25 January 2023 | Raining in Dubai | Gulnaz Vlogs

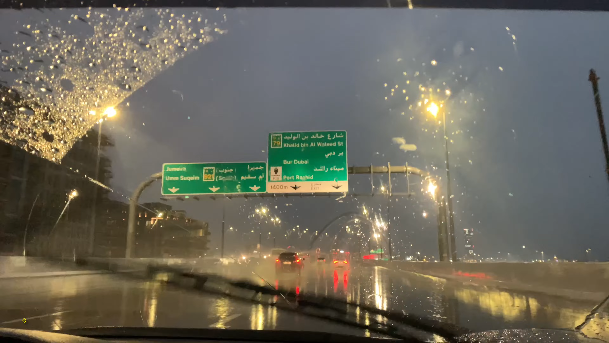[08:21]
अभी यहाँ पे 6 बज चुके हैं, मगरिब की अज़ान हो चुकी थी और ये मौसम देख लें, बहुत तेज़ बारिश फिर से स्टार्ट हो गई और अब मैं घर की तरफ जा रही हूँ इन्फिनिटी ब्रिज से।